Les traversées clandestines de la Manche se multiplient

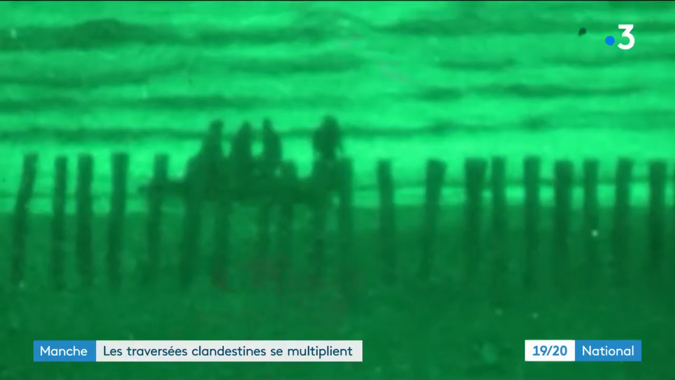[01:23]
Ici, un groupe de migrants filmés, il y a deux jours.
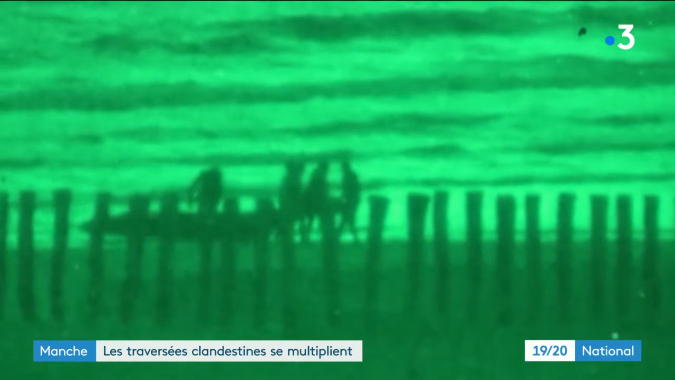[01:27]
Après 30 minutes en mer, ils ont dû revenir vers la côte française,
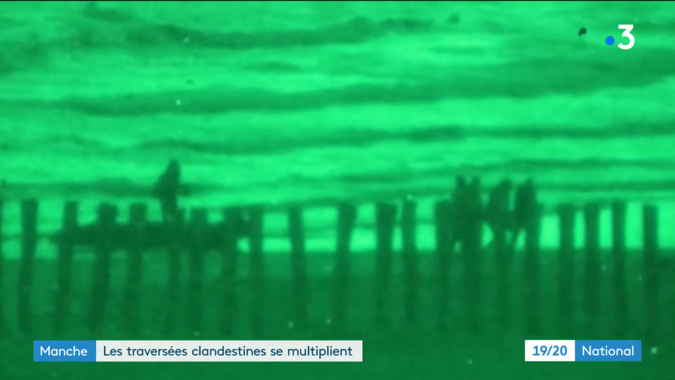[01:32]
pas assez de carburant fourni par le passeur.